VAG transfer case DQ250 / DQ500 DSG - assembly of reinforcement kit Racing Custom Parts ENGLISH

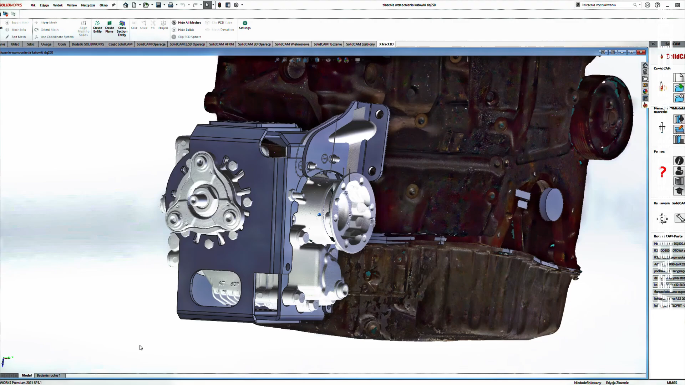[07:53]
Okay, here's a quick look at the 3D model of how it fits on the R32 engine. And I'll say right away that I don't have knowledge of how it will fit on 1.8 turbo or 2.0 TFSI engines.
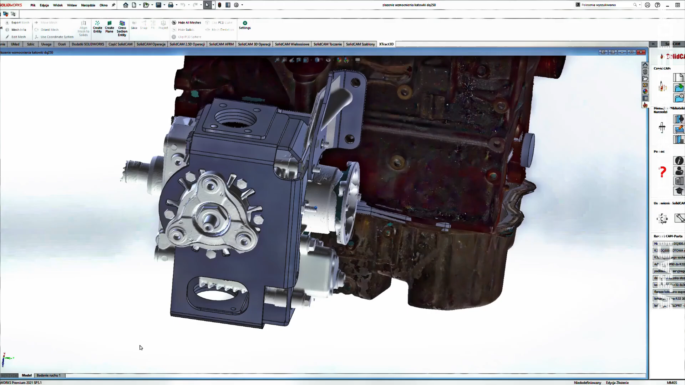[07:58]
I built this based on the VR6, the R32 engine, so that's what I can show you.
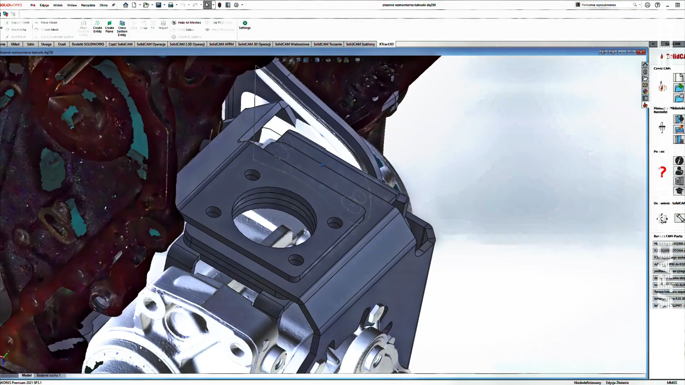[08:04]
As you can see, it's designed to fit perfectly.
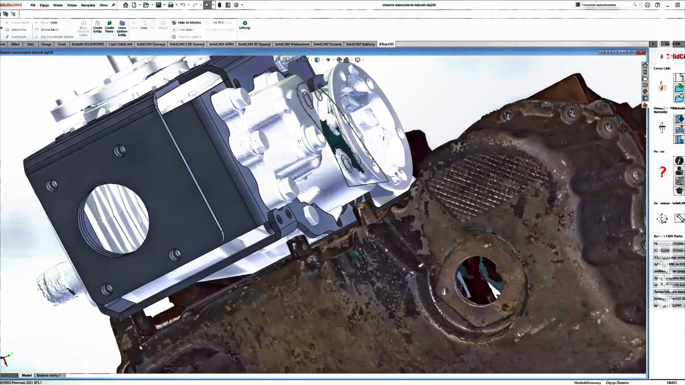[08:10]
And for the DQ-250, you can see the shift in the mount compared to the factoriscan adapter.
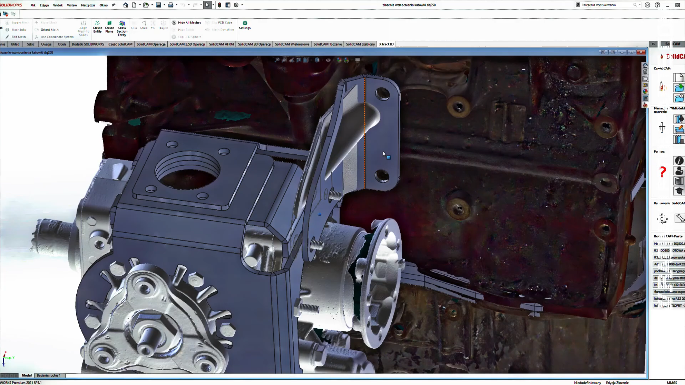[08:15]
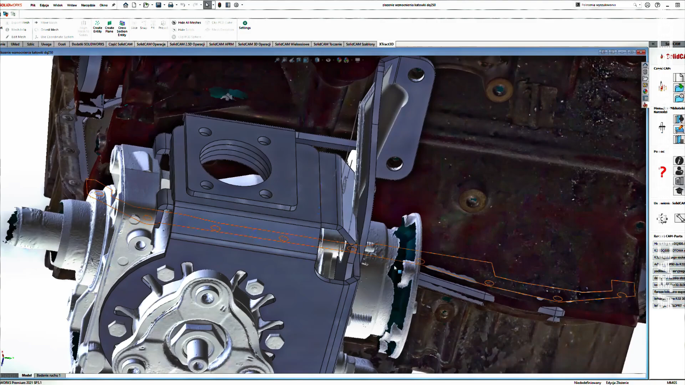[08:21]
The same situation is true for the DQ-500 gearbox, here the mounting has also been redesigned to make space for the transfer case reinforcement.
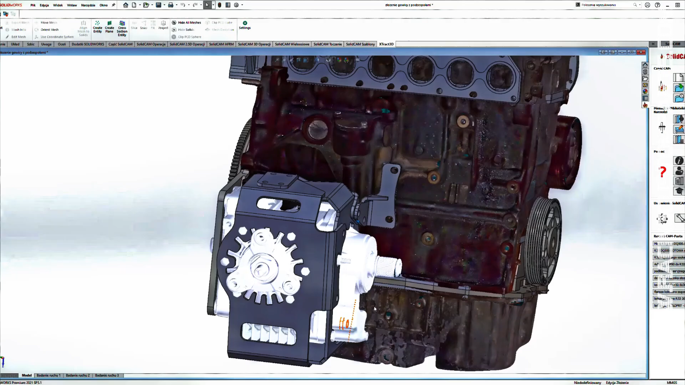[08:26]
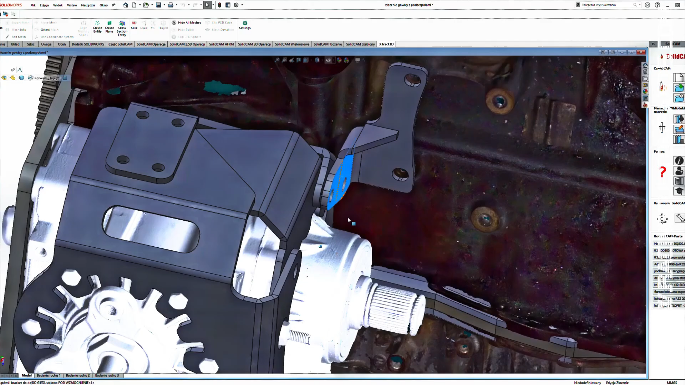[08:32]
Likewise the transfer case is reinforced in such a way that it doesn't interfere with the engine at all.
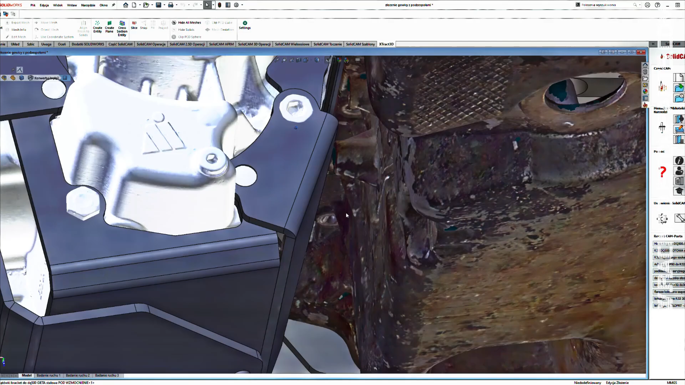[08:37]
However, it might interfere with the exhaust system, since it sits a bit higher here as for the exhaust system.
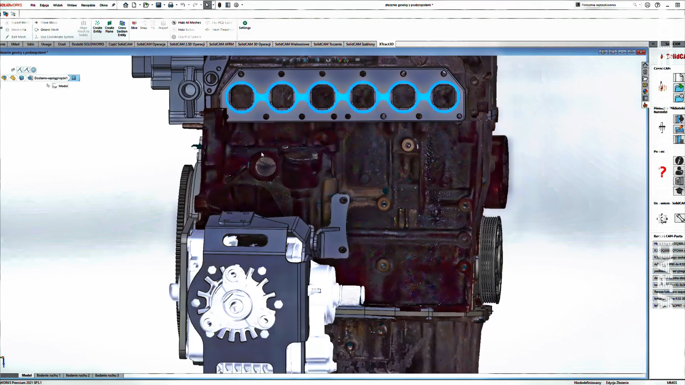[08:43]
Unfortunately, that's beyond my control, and if it doesn't fit here you'll have to make adjustments yourself.